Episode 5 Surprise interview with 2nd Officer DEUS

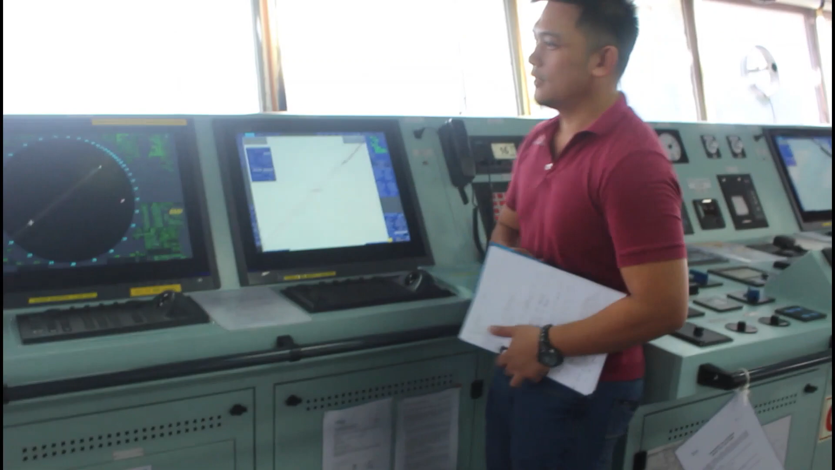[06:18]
Anong ang tawag dito? Ito yung ating radar, which is
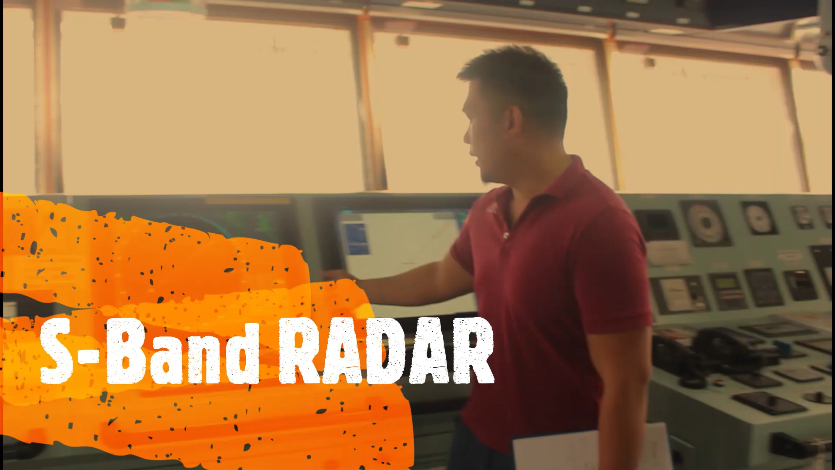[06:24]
the S-band radar, the ECDIS, we have our VHF,